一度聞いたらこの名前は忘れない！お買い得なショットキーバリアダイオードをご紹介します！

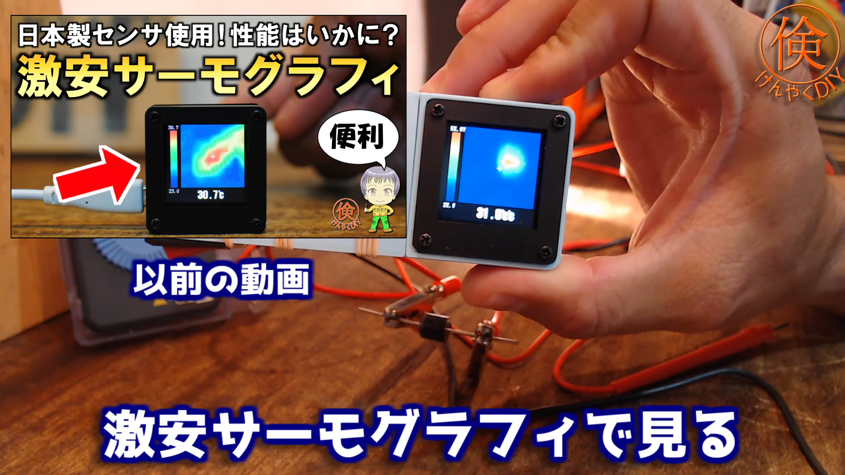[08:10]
これでちょっと見てみますね。なんとU200度を超えています。
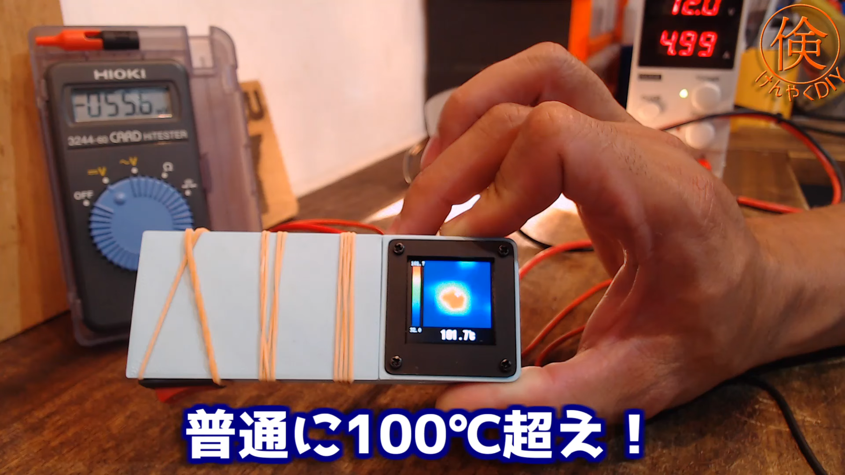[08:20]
まあ4Wでこの大きさなので、このぐらいは行くでしょうね。ちなみに後ろの白熱電球もやばいことになってます。それでは次にショットキーバリアダイオードでやってみます。